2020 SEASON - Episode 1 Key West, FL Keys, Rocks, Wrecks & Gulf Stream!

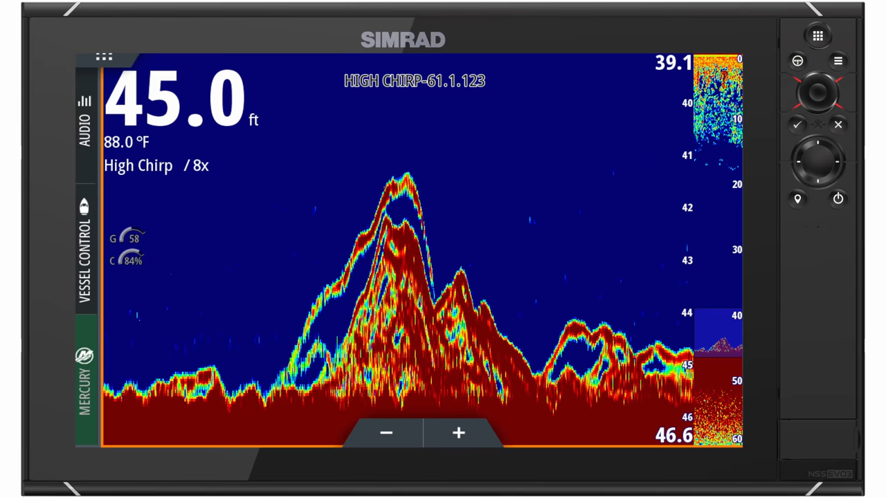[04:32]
On screen: depth 45.0 ft, water 88.0°F
And once we would get right on the crown of the rock pile itself,
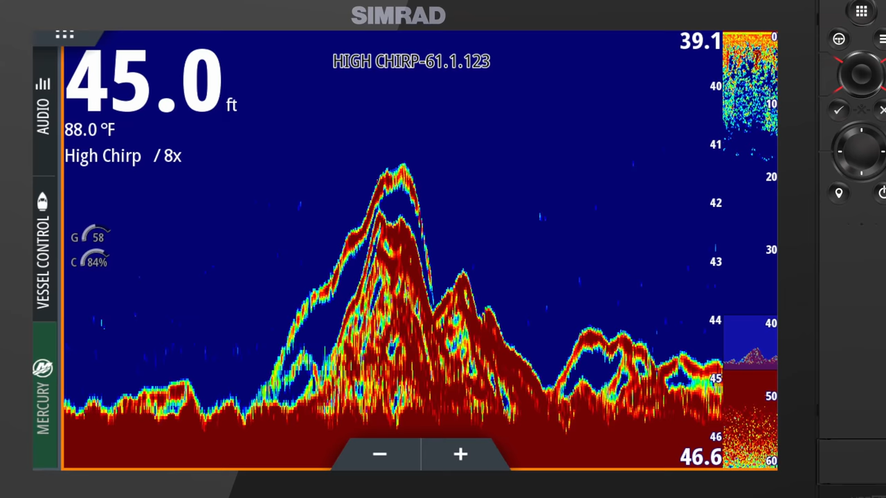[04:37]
On screen: depth 45.0 ft, water 88.0°F
and we'd start dropping down our baits, and we had a good bite of red grouper.
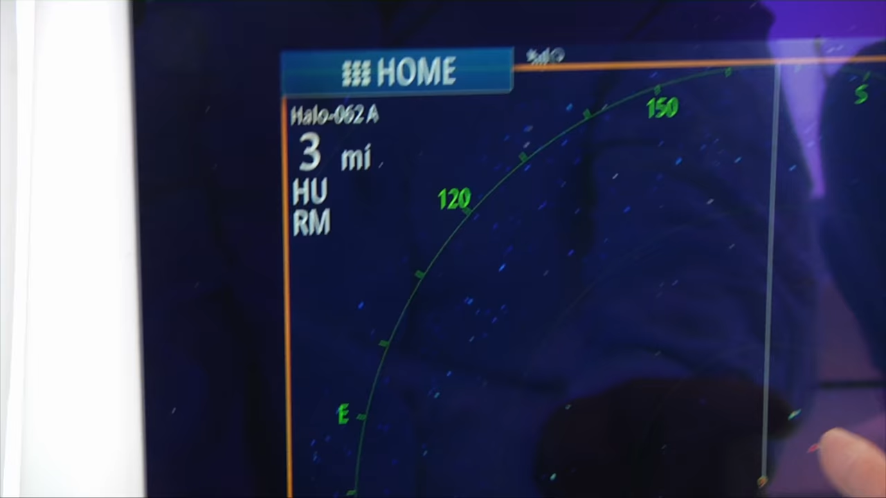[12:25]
And what the bird mode does, it shows you or identifies any birds on the screen.